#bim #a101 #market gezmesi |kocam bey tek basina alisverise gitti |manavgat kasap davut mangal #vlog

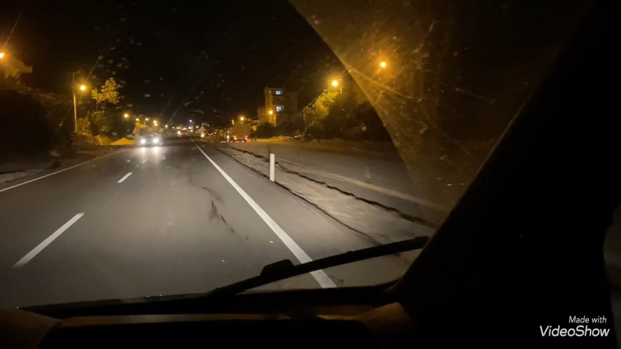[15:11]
bakın şimdi size taş aldığı bir kuyruk göstereceğim bu mevsimde burası böyle kuyruk araç kuyruğu bakın
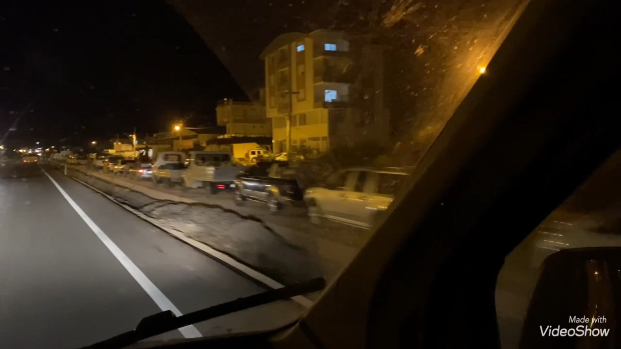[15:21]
sonuna doğru geliyoruz aynen işte burada fabrika tamam var bakın şu ışığı yanan yer zeytin fabrikası millet zeytinlerini topluyor geliyor burada çektiriyor hala devamı da var gerçekten tam bir şenlik şey yeri yani tamam mı?